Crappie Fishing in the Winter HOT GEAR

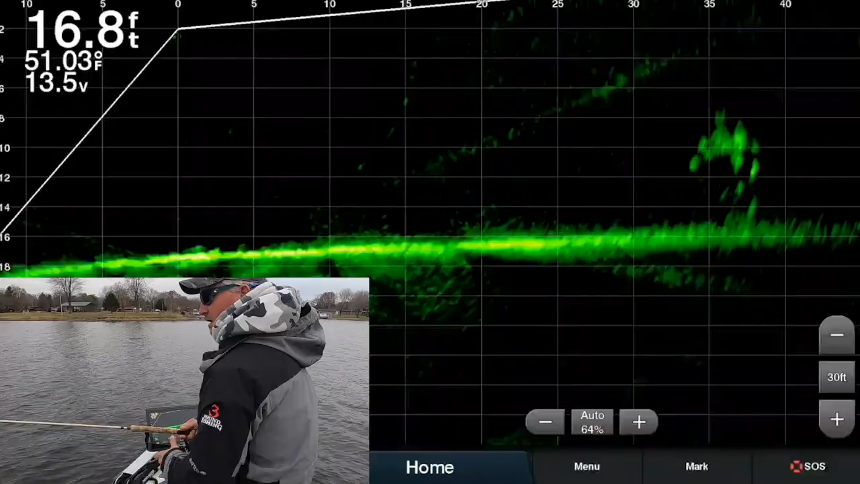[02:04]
On screen: depth 16.8 ft, water 51.03°F
all right so that's a small school nothing to brag about there and but require a very accurate cast there it is
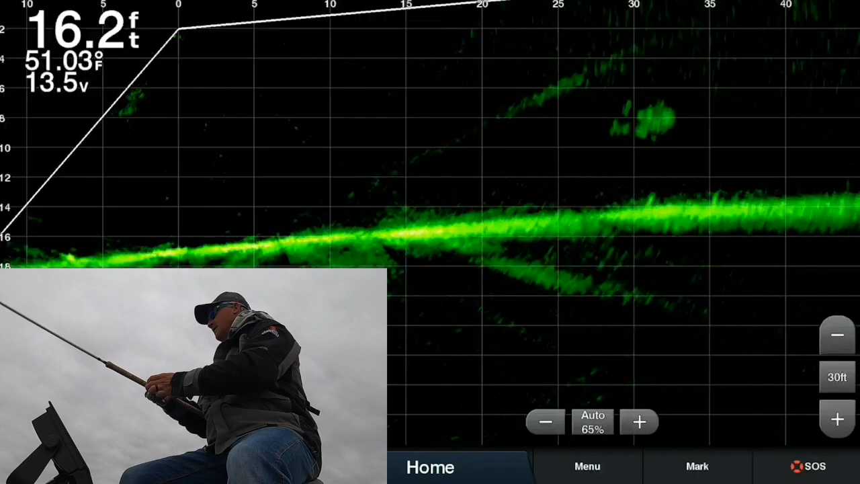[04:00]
On screen: depth 16.2 ft, water 51.03°F
right now we're not fishing really big school that's for sure but i'll cast out to that guy and let's see if we can't get some takers sometimes these smaller schools they are aggressive there you go
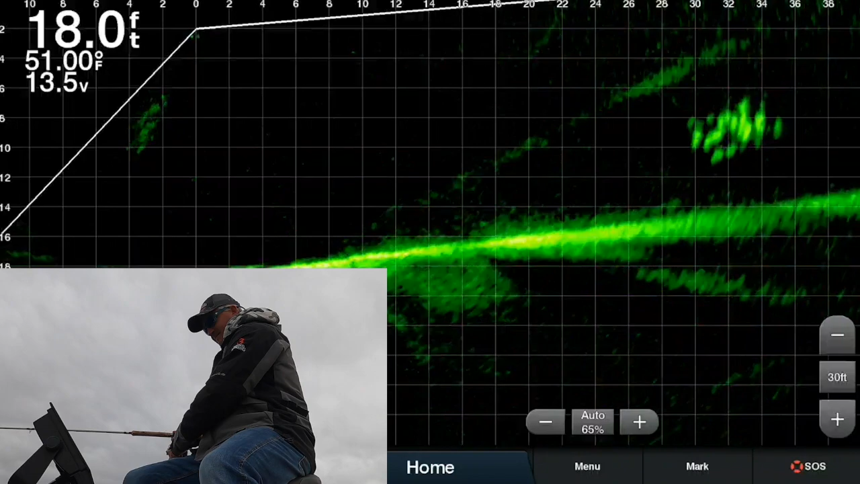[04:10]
On screen: depth 18.0 ft, water 51.00°F
there it is oh see they're
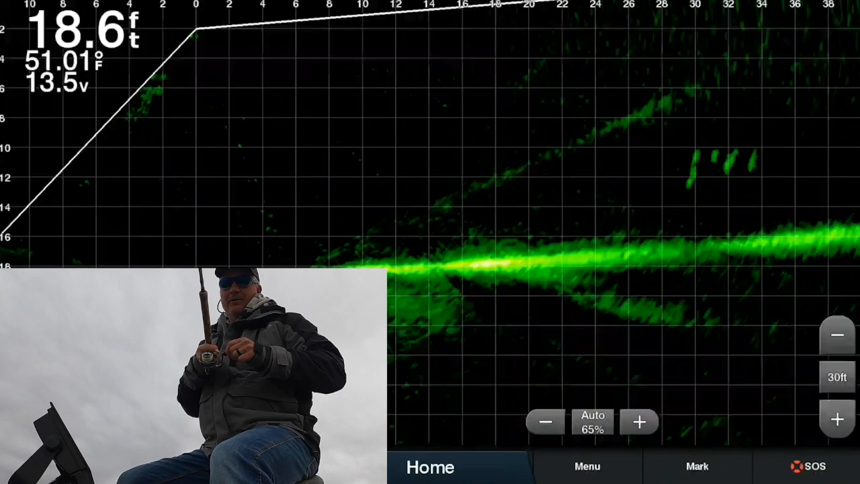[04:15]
On screen: depth 18.6 ft, water 51.01°F
pretty aggressive when they're in those small schools for some reason uh you can't always target
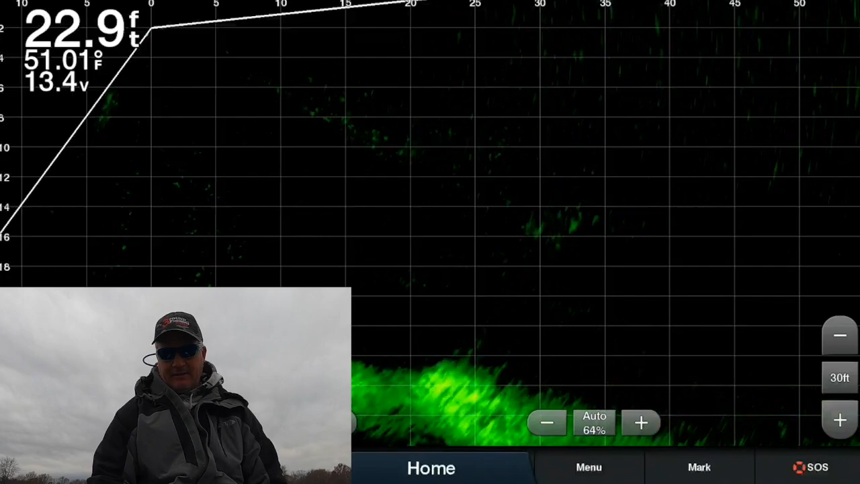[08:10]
On screen: depth 22.9 ft, water 51.01°F
folks this is a really good school i just saw here let's see if we can find them again hopefully i didn't spook them there they are look at this now look i'll just drop down sometimes
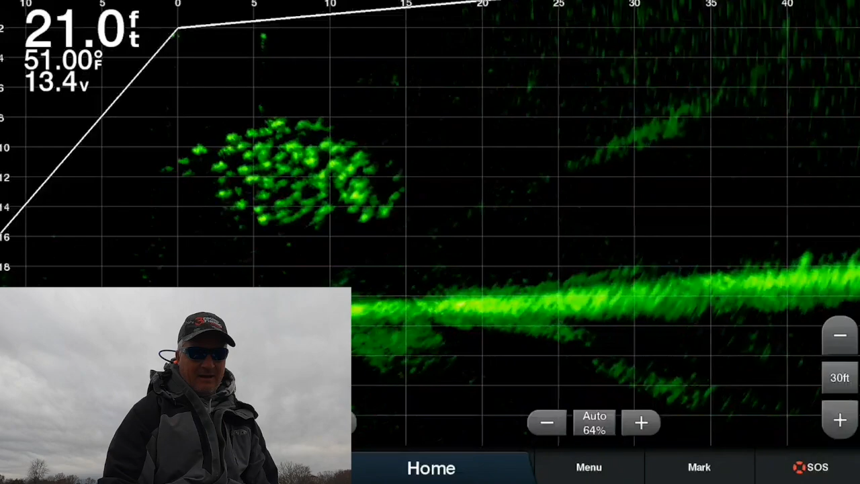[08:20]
On screen: depth 21.0 ft, water 51.00°F
there i am dropping down and i'll just place it as they go underneath the boat and they're probably just a little bit spooked by the boat so i don't know if i'll even get a bite but we're going to try to get in front of
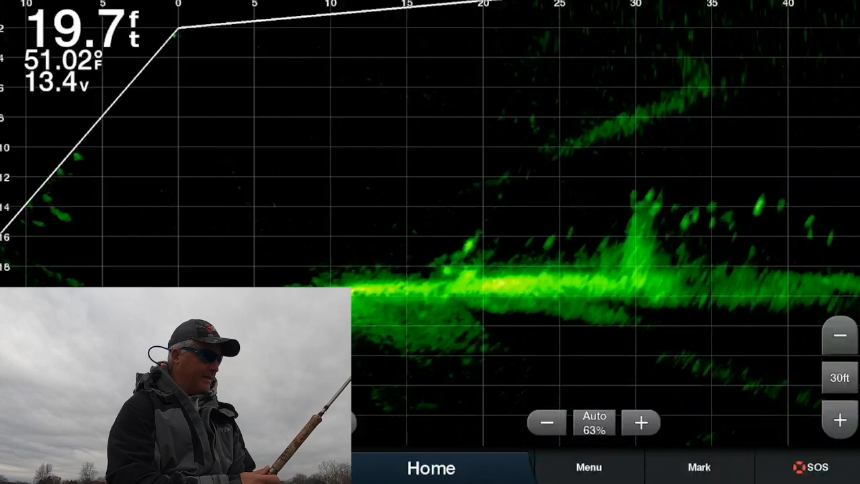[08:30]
On screen: depth 19.7 ft, water 51.02°F
them now we know where they're at they're behind the boat right so we're circling around see you guys just got to find them and they did kind of run a little bit
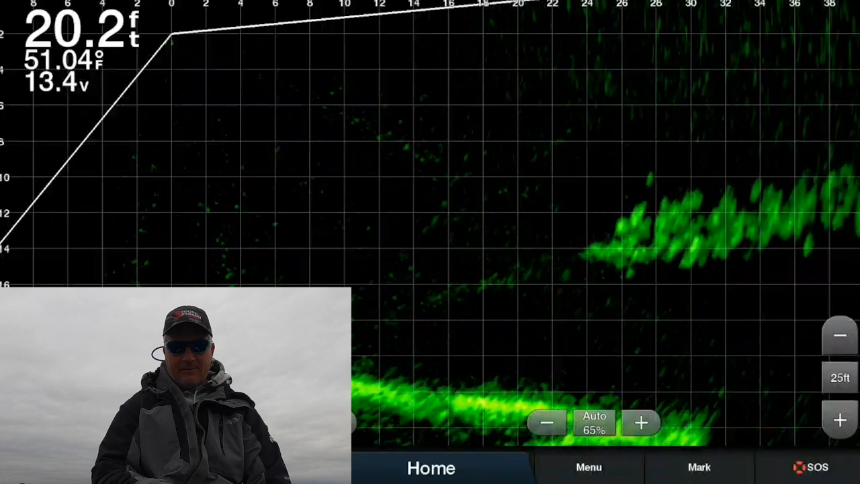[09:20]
On screen: depth 20.2 ft, water 51.04°F
am right there see if these guys are takers yet yeah they are there he is boom so a lot of times when these schools run
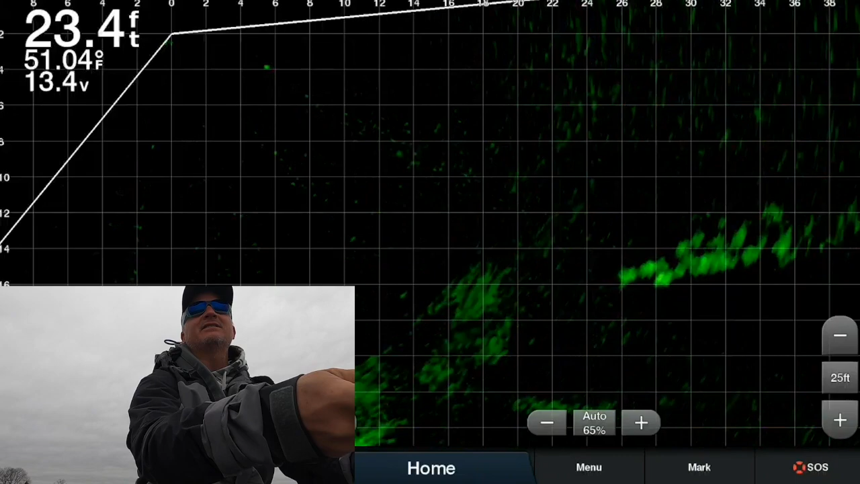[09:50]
On screen: depth 23.4 ft, water 51.04°F
still and this is these guys are really moving now there it is there it is so we talked about like the size of
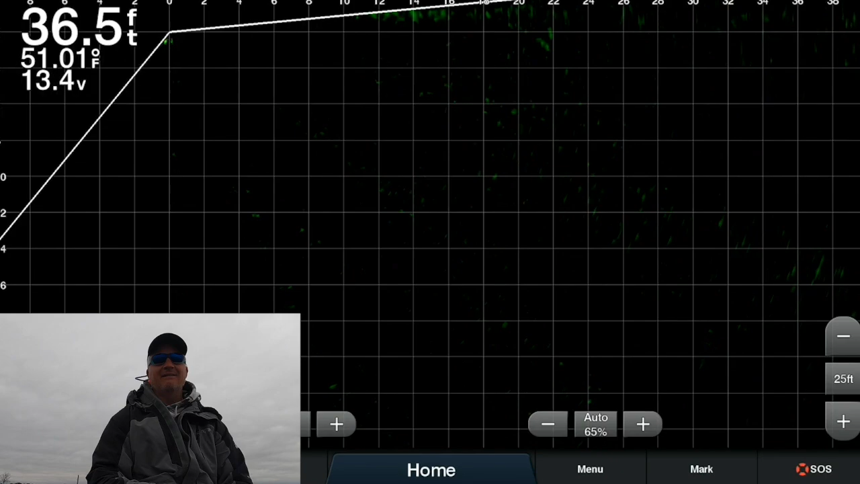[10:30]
On screen: depth 36.5 ft
on the brakes a little there we go there he comes and there he is
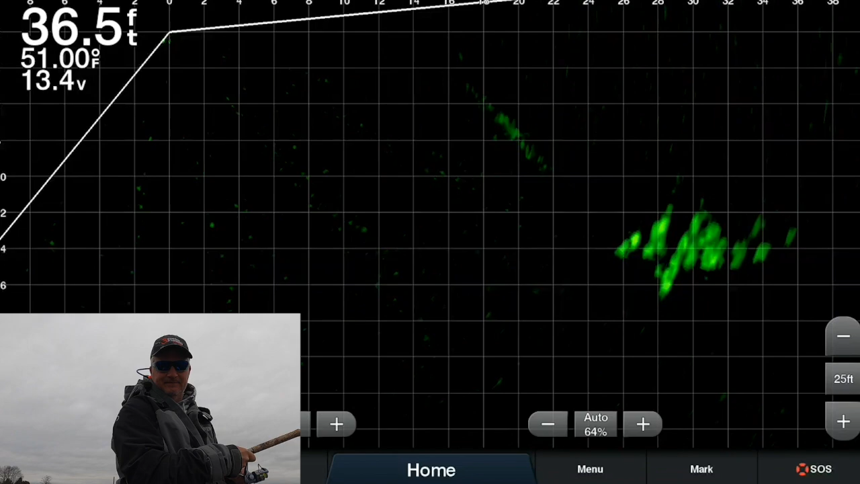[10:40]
On screen: depth 36.5 ft, water 51.00°F
we could do this all day off folks this is better so
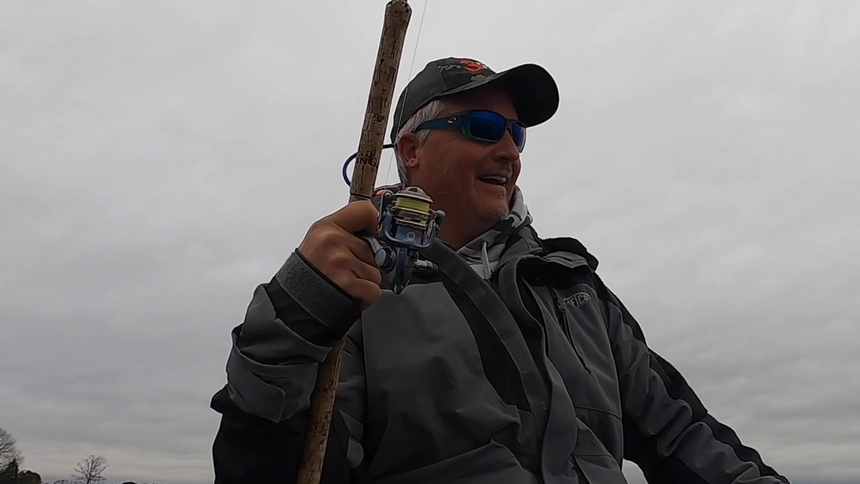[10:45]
it's a mixed bag right now it seems like out here on the lake right there good fish there so we're gonna let that school go on we're gonna find another school right now we're kind of over the the creek bottom here i'll have to even expand to 35 looks like to get to it yeah
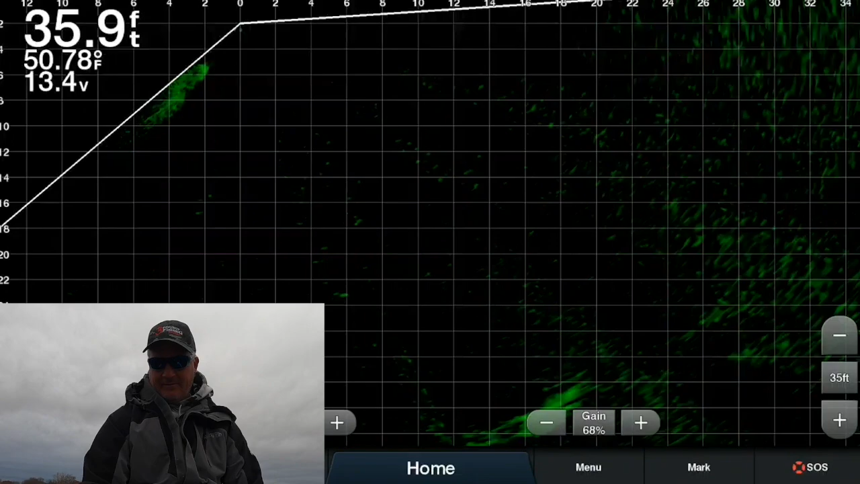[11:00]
On screen: depth 35.9 ft, water 50.78°F
maybe not even 35 look at these guys these guys are swimming in some seriously deep water
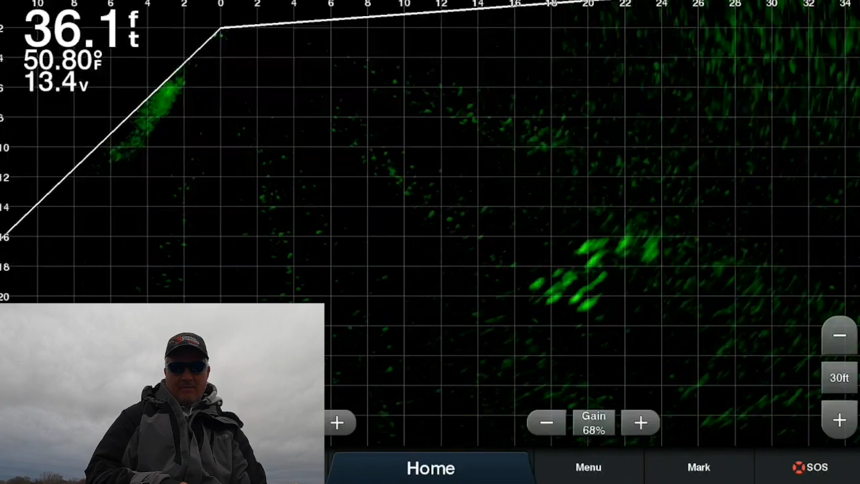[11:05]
On screen: depth 36.1 ft, water 50.80°F
they're a little perhaps a little deeper than i i like look there he comes and there we got one oh did he let go oh that should have been a good fish that
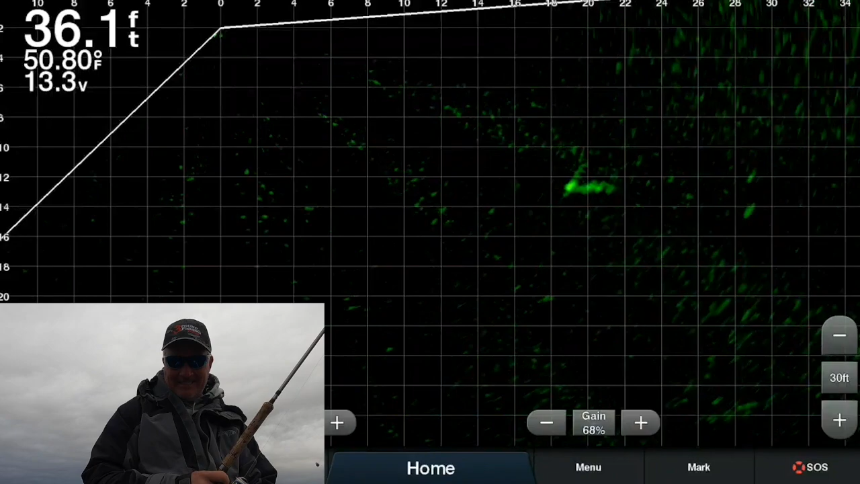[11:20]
On screen: depth 36.1 ft, water 50.80°F
would have been a good fish really small pile now four fish these tend to be the better fish that should be right on them more time on the water guys is you know you're going to get better and better with the accuracy here we're right on them again see that line's
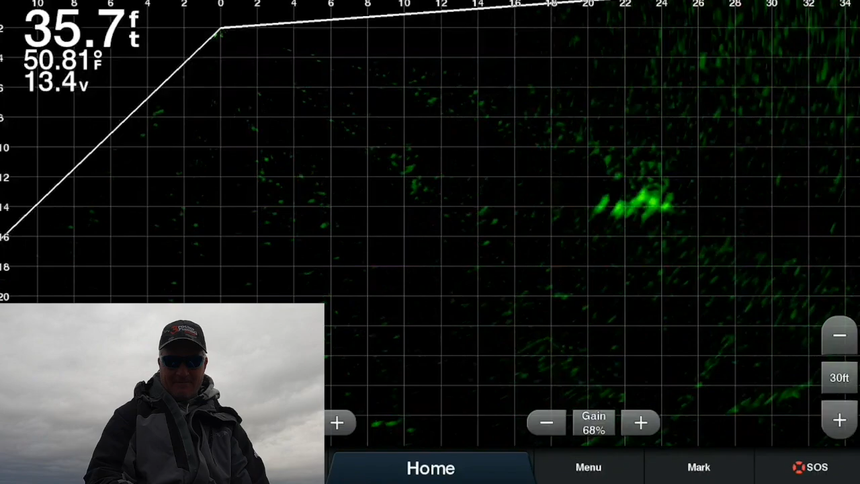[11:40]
On screen: depth 35.7 ft, water 50.81°F
popping a little bit hopefully you guys can see that on active captain but